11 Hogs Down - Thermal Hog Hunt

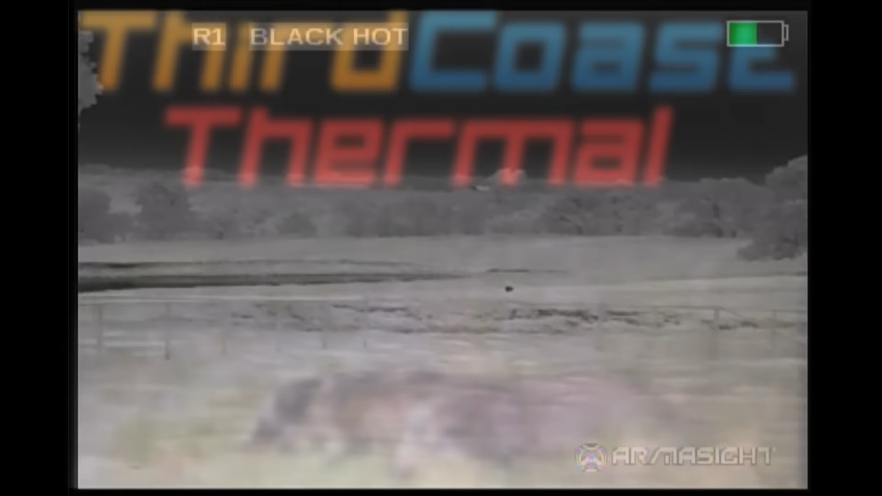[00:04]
There's a coyote in the field here but what we're after are the hogs that are off to the left.
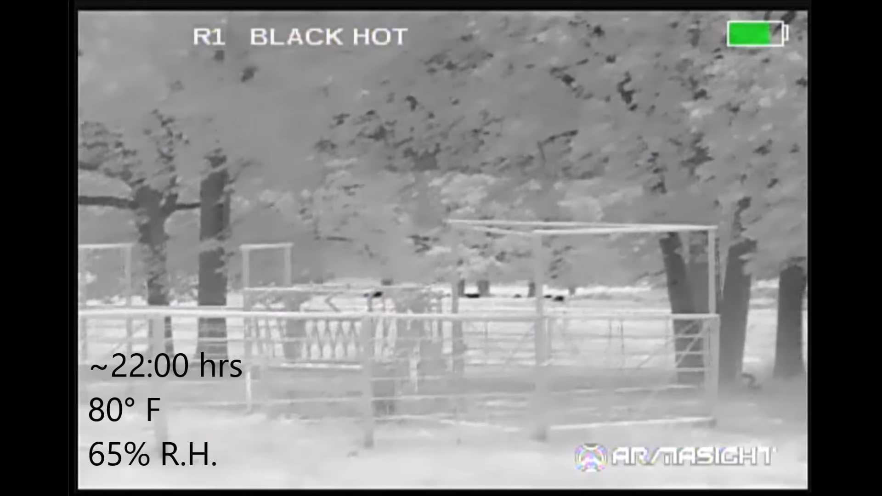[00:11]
Most of our hunting was done on this property although we
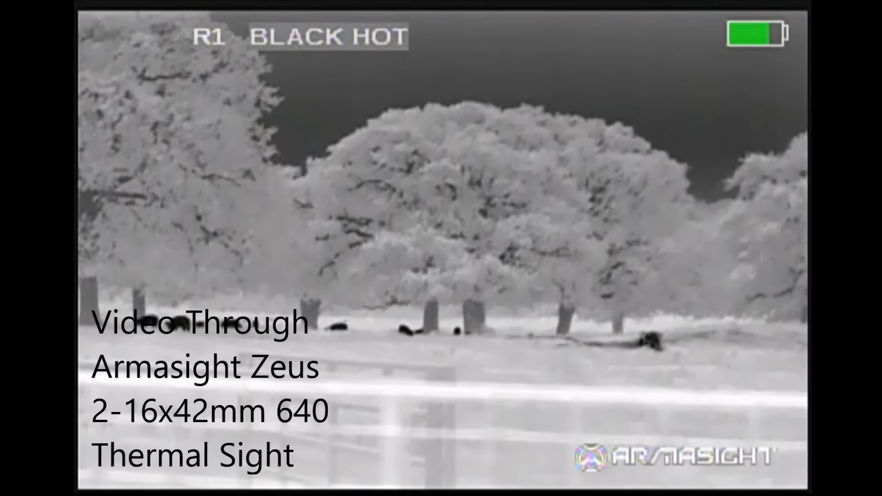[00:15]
hunted several properties throughout the evening this is where we had most of the activity.
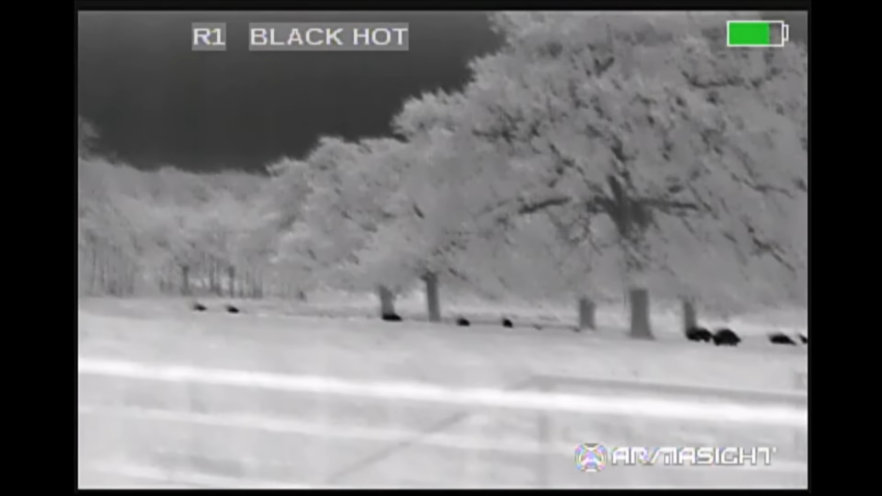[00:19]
We made a good stalk on the hogs. Mitchell and I are the primary shooters here.
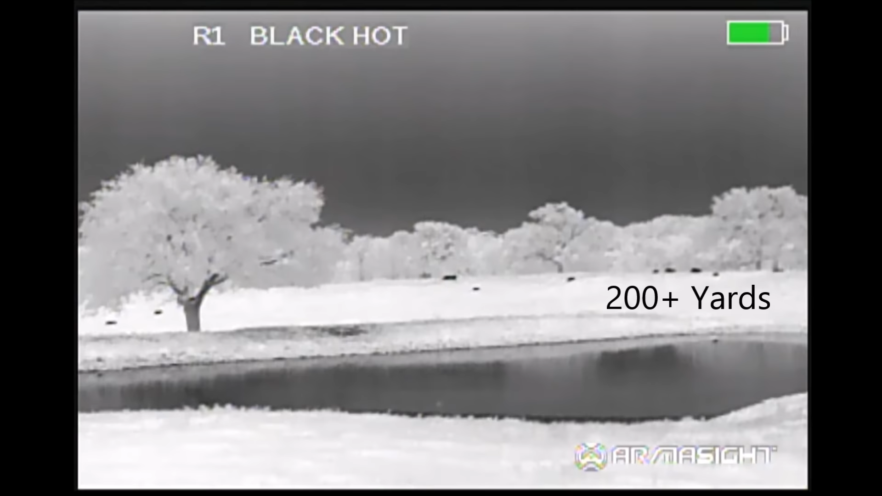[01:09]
While most of the hogs that managed to make it this far did get away successfully, they left several piglets behind.
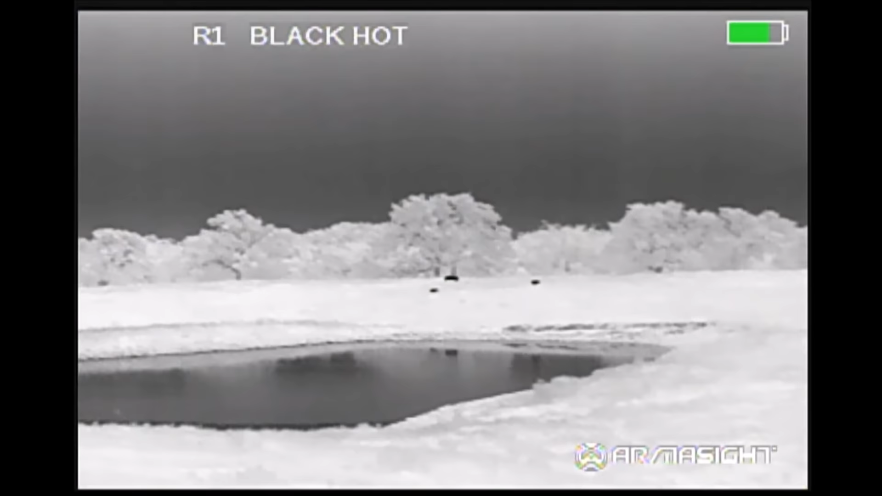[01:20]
Shooting them.
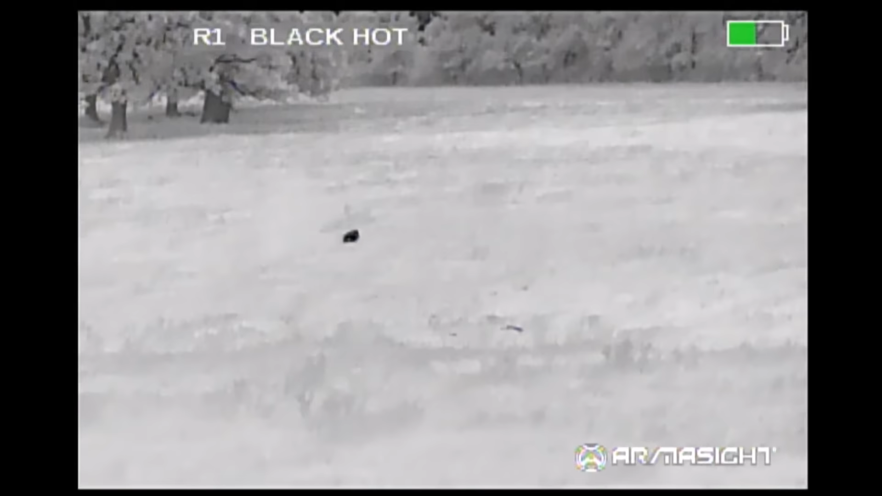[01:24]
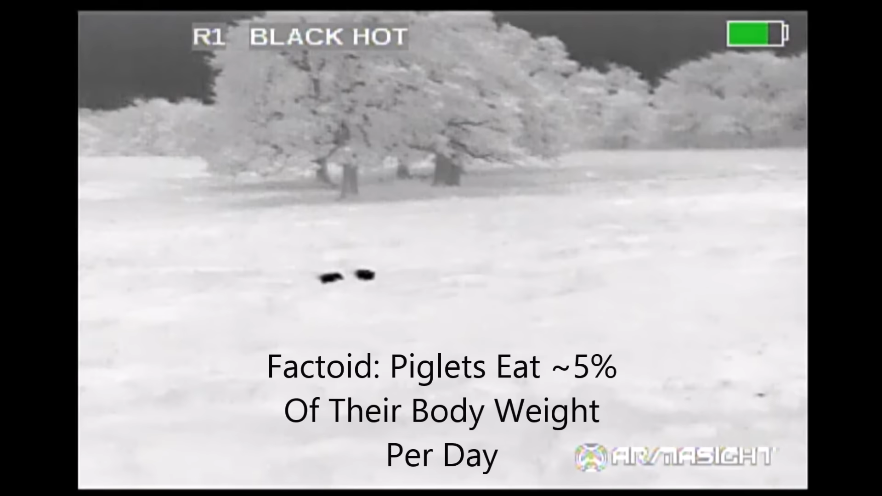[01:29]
They stopped. Hi. Hi. In front of them. Got one. Heard that. Got one. Heard that one.
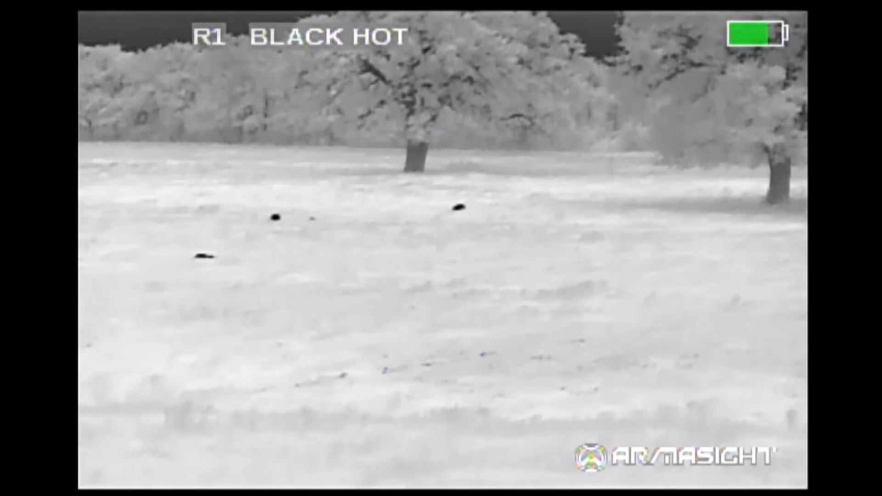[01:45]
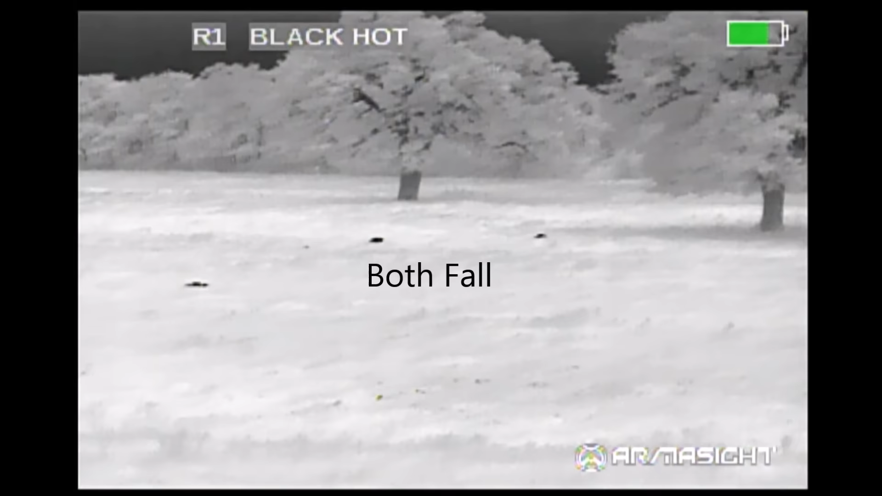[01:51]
That one in the middle Brian is watching. Yeah, he's still squirming. He's kicking pretty good. He might get up. I'll tell you what, y'all have some lethal, lethal sunbikes. You know what? There he is. He's up. There's another one kicking right down there towards the left of him. Pretty good.
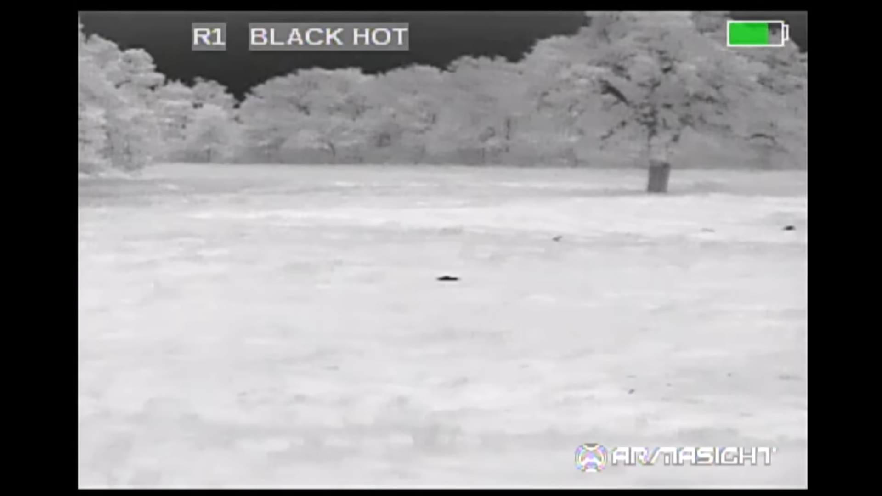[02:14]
He might look like a get up. That's the funniest thing. I saw him out right there.
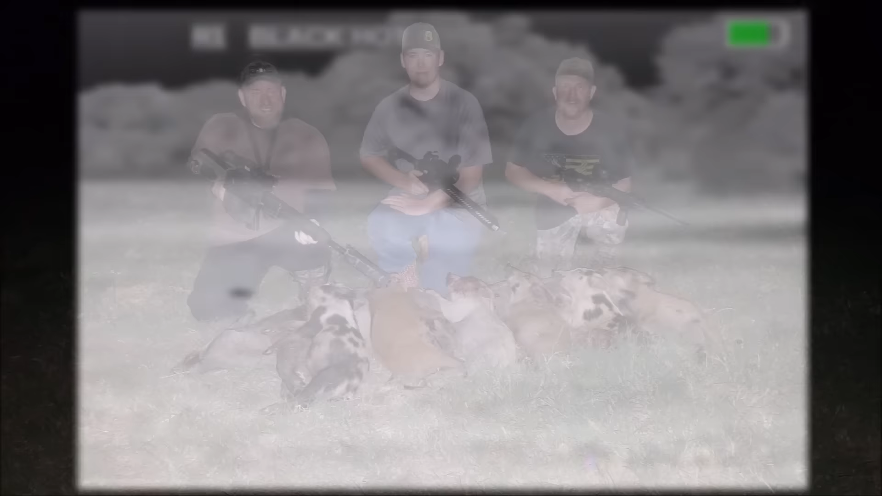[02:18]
We recovered two adult sows and six smaller piglets. Okay. Wow.
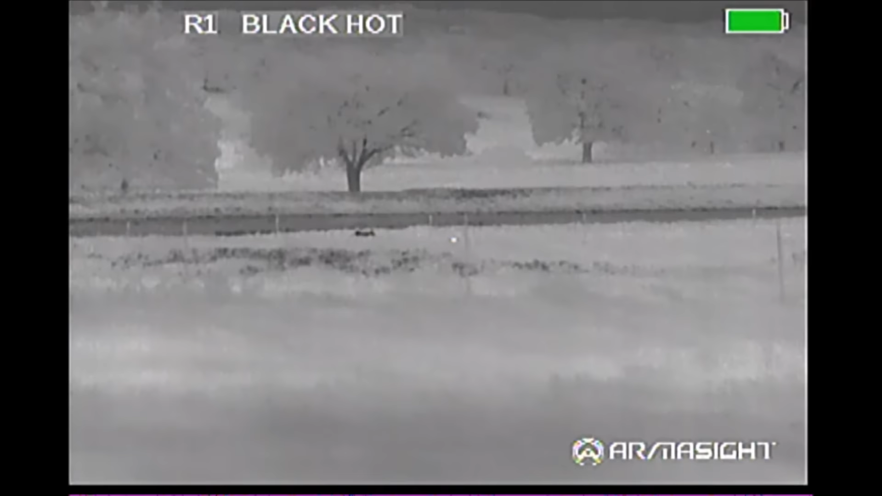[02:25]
He's way out there. This limping coyote we saw coming from a long way off.
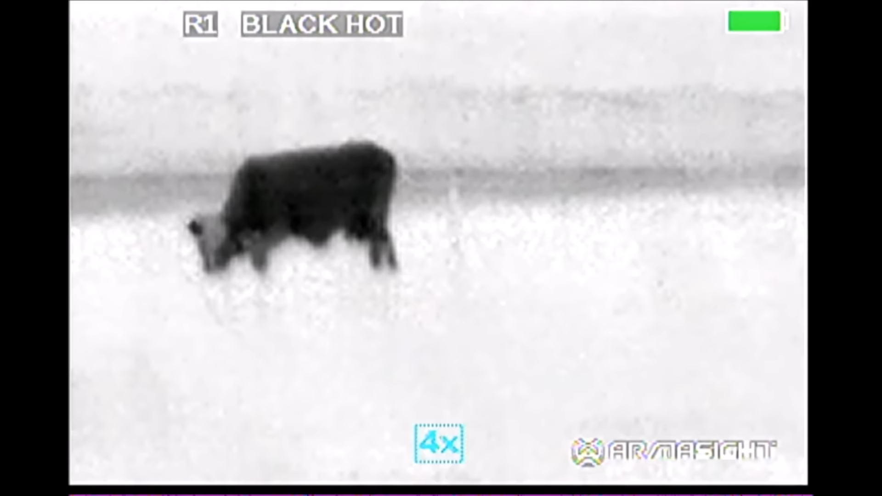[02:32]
But we had to wait for him to get past the cattle to a safe area before firing.
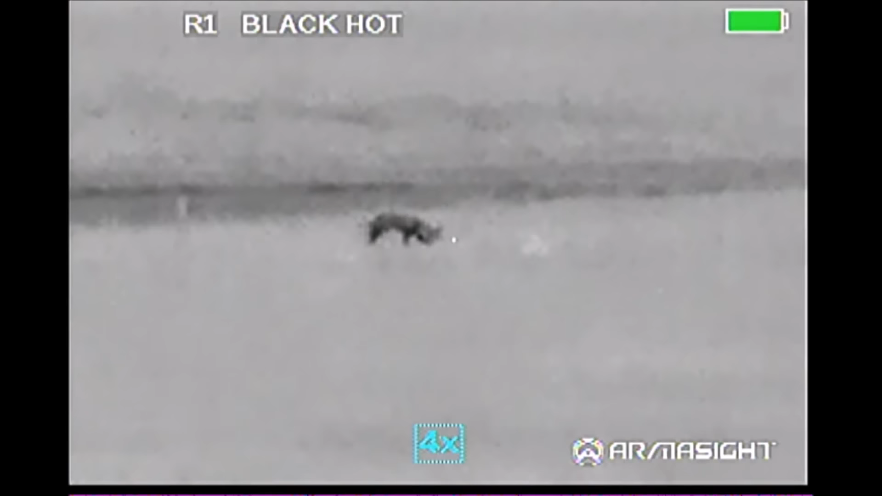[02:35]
There he is.
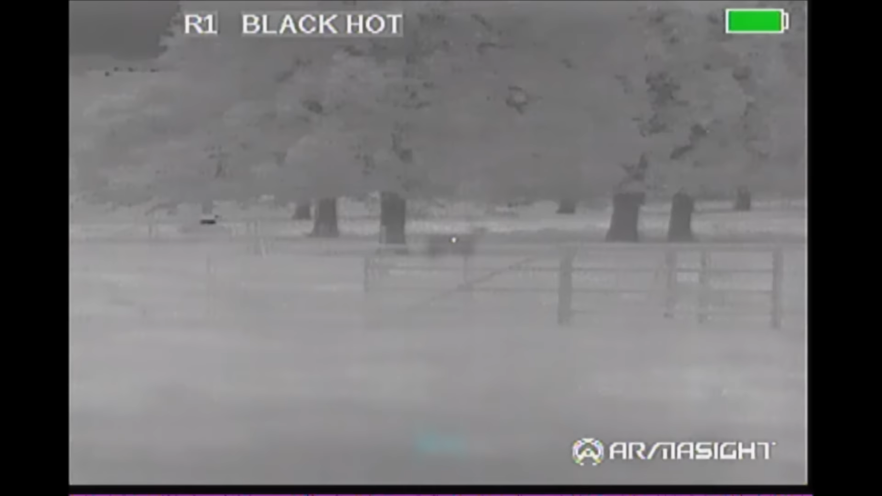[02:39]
How about right there? It's going to be over there. That's about a hundred and seventy hour.
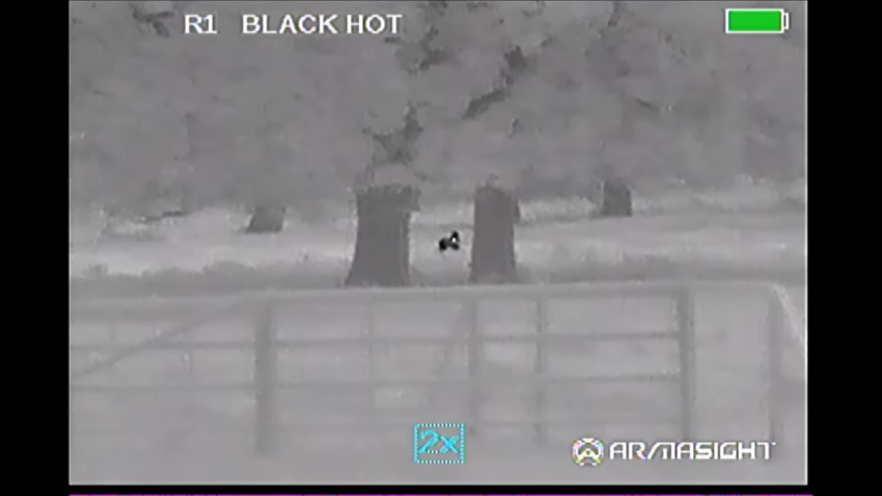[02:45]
How about right there? Not yet. No. No, he's.
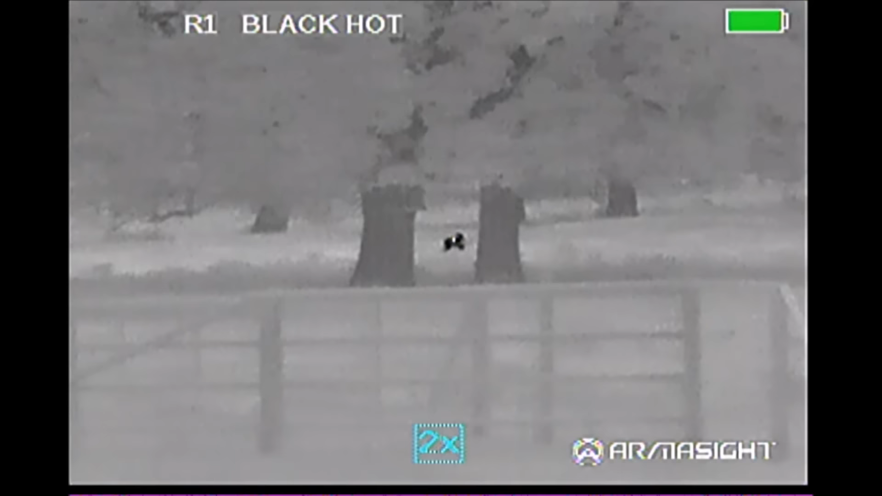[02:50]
Go right through the chat and I open. I'll be still whining this in the open line. Warm me first.